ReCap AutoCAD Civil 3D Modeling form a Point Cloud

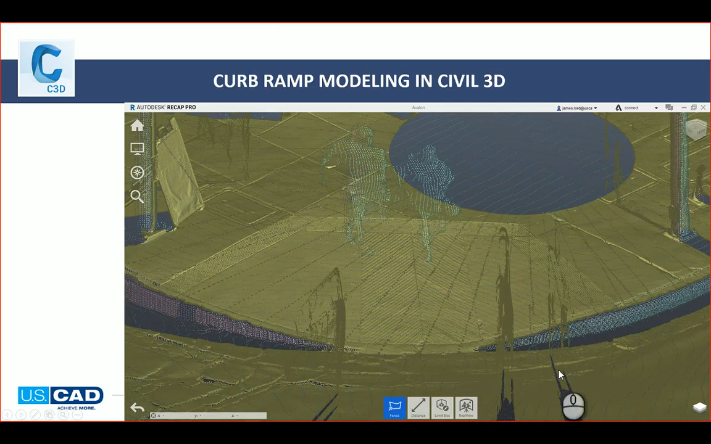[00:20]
Let's pretend we're going to model this curb ramp here, and then we'll go into recap itself. So what you really should do in recap is you really should create what's called fences, or use the fence tool down at the bottom, create a new region, and then name the regions appropriately. The best thing to do is, why to do this? Because you want to be able to kind of break it up into smaller chunks. So that way the demand loading inside of AutoCAD in Civil 3D is going to be a lot less, and you can basically, we can use these to turn them off and turn them on in AutoCAD.
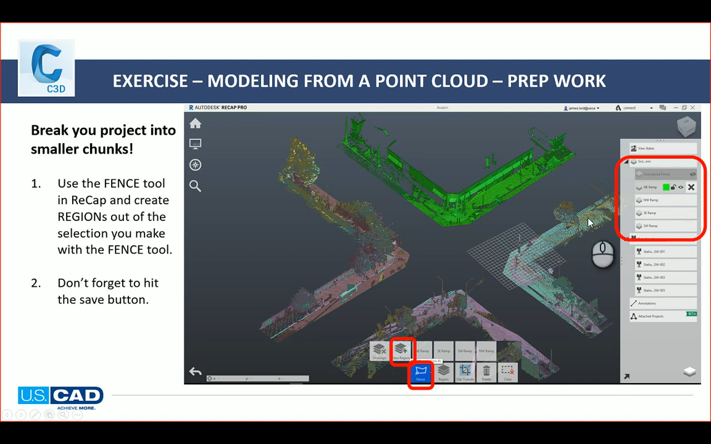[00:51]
So how to do that real quickly would just be going into recap itself. And then basically all you do is you kind of just select an area with the fence tool. So let's just say I want this little section right here. Double click to end it. So it's selected that area, I can go down to region, I can say new region, and then I'll add in my region, whatever it is. This is the south, north, no, northeast corner, but I already have that one in there.
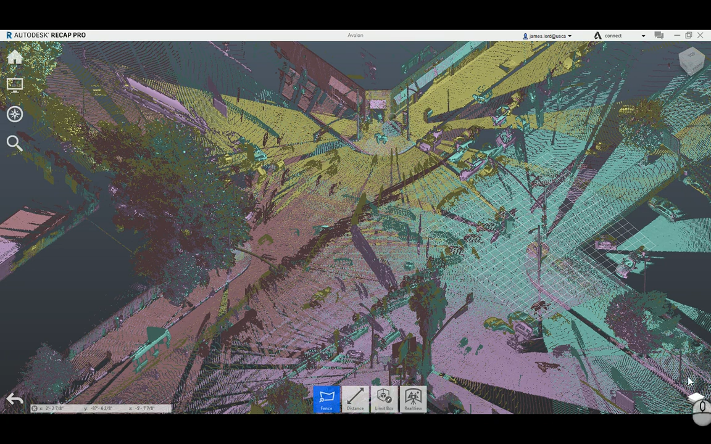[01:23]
So I'm just going to say clear for now, and the way that you get to that in here is you'll go down to the little layer button at the bottom, and then you'll go to scans,
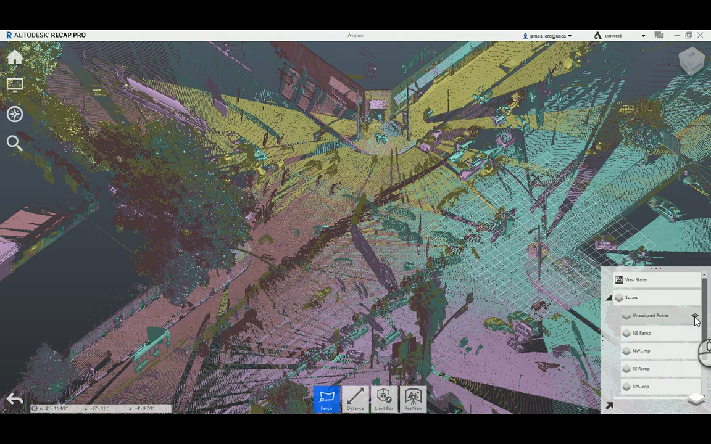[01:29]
and unassigned points means that it's not in a region, so I can turn all those off. And then you can see I have each one of my sides already broken out. Then all I do is I hit the little save button, and I'm good to go.
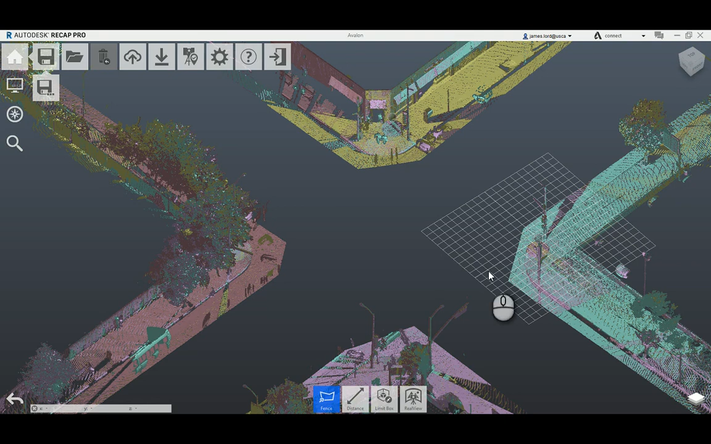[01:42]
So then I can switch over into Civil 3D. So in Civil 3D what I'm going to do, the first thing I'm going to do is attach the point cloud, and then when I attach it, I'm going to play with the colors to make sure I can see what details that I need to see. So you may need to adjust it as needed. I'm just going to use the scan colors.
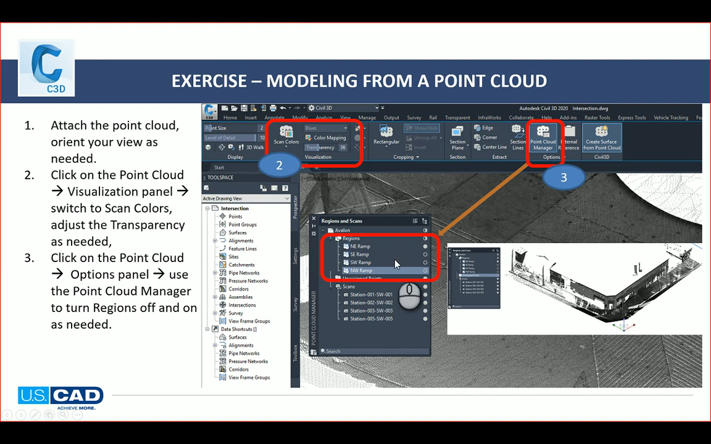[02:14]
This one's just basically a gray one, and then I'm going to adjust the transparency, because I have a white background that actually makes it turn brighter. So if you have a black background, you're probably going to make it turn darker. And then I'm going to use this little point cloud manager, because this is where it'll show inside of that point cloud those regions we just made. So let me just go into Civil 3D real quick.
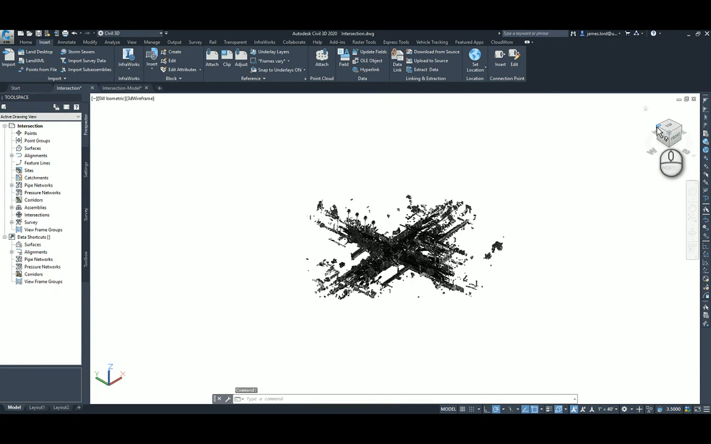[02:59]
And then I'll just use my little rotate parameters up here on this view cube to orient myself into the right direction that I would like to look at. So let's see, actually I want this corner over here.
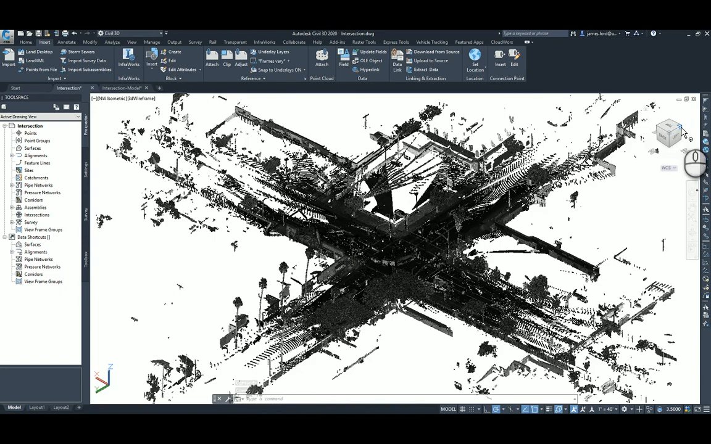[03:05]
So I'm going to click this one. There we go. You can see it's kind of dark right now.
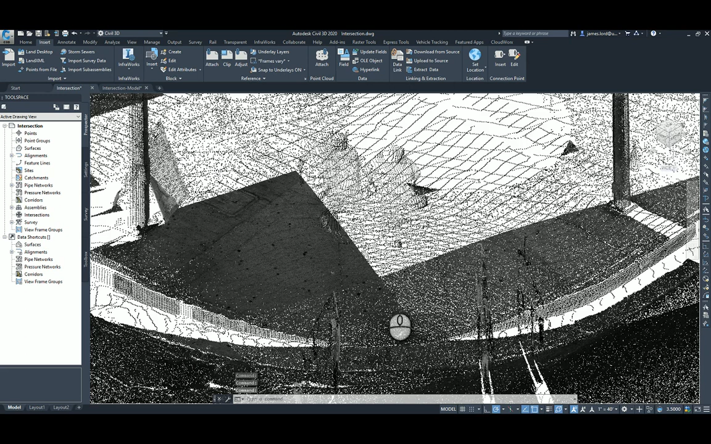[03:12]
So in order to change the colors, what you're going to do is just click on it, and I'll go to scan colors.
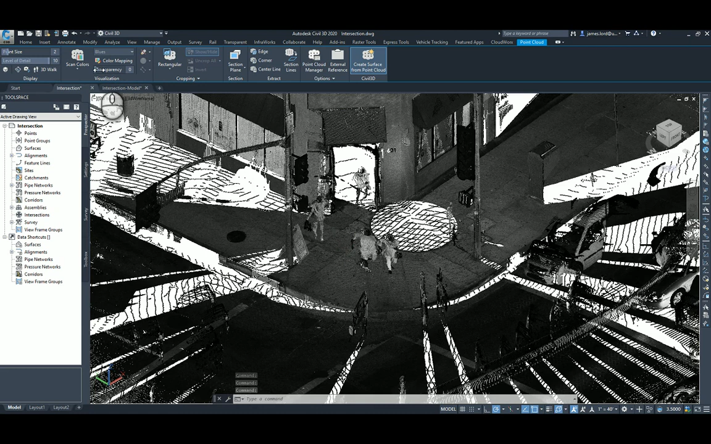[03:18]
And then like I said, I'm using transparency, because I have a white background. It'll make it pop out a little more for me, so I can see this.
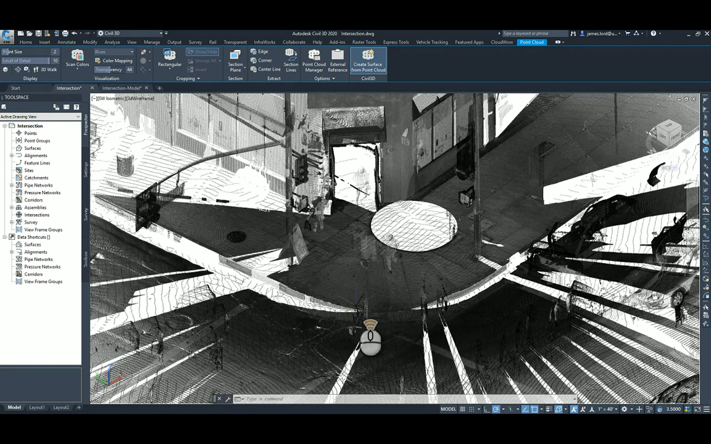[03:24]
Now if I zoom back out again, I can see the full intersection. And this point cloud itself is not too bad, but the bigger they are, the harder Civil 3D and AutoCAD is going to try and process it, and then the slower it's going to run. But I always, whatever area you're going to work on, there's this tool here that's called the Point Cloud Manager. We're going to use that. You can actually come in here and you can do your own cropping inside of AutoCAD, but I find it easier just to do it in ReCAP.
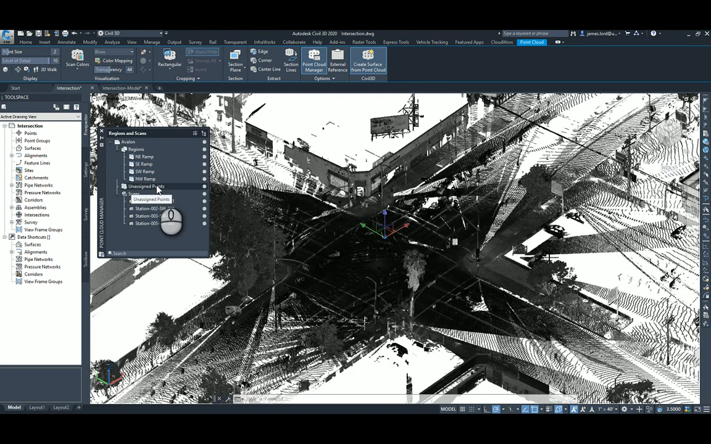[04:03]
So down here, here's my little window here. This shows those regions. Here's that unassigned points, so I don't need to see those, right? Yep. And then I can turn off any of the other regions that I'm not working with,
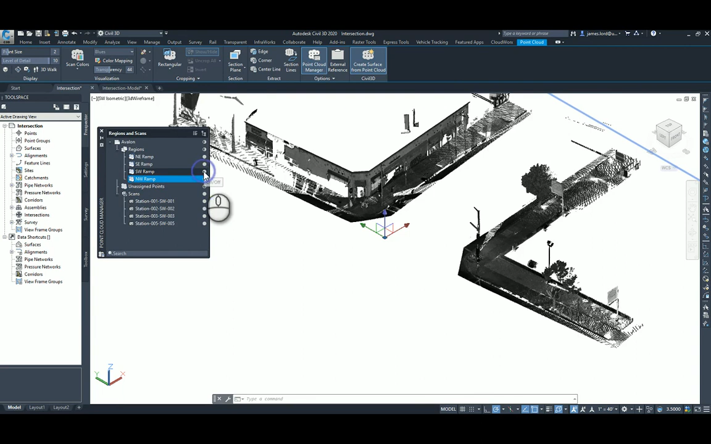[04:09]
and that way I just left with the one region, so that way it runs a little smoother.
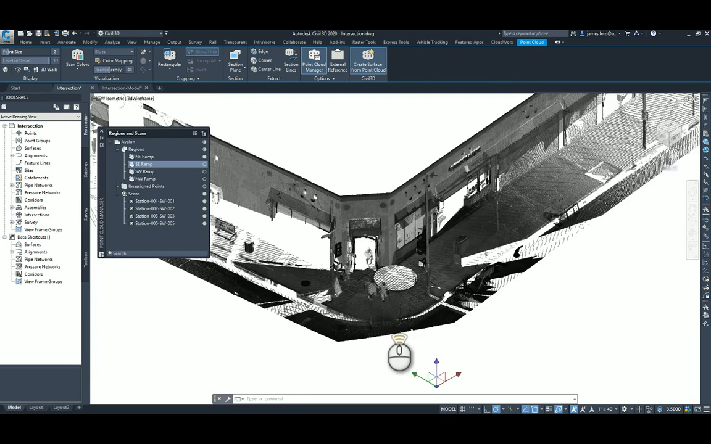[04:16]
There's one other thing inside of AutoCAD that I want to basically use, some of the AutoCAD tools. You may have to come down to this little three little buttons. This is called a hamburger button. I didn't name it. That's just the technical name for it. You want to make sure you turn on Object Snap. And then for my own personal preference, I turn on Linely. So once your Object Snap is on, that's this 3D Object Snap, that's this one right here. I'm going to click on this guy real quick, and I'm going to go to Object Snap Settings.